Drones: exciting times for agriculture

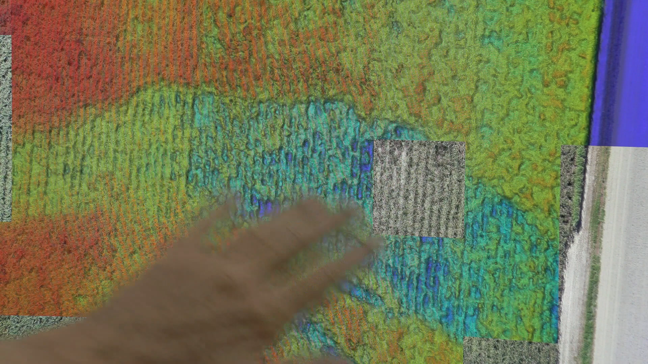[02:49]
And we can see that this strip where the cane is not doing well is lower and much more open.
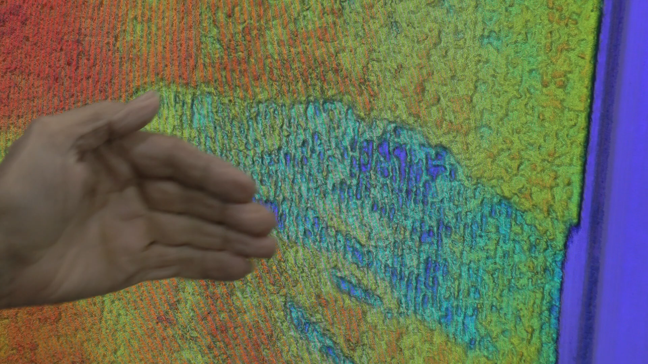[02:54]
So this is exactly the sort of area that I would then go into the paddock and start trying to work out why. And can I actually change that zone to make it better for the sugar cane?
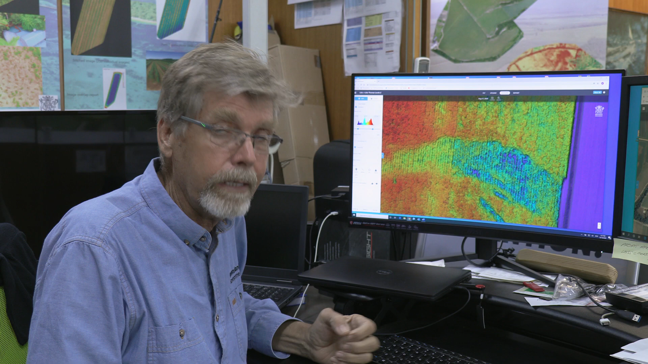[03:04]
What I can do is take a marker, put that marker into this image.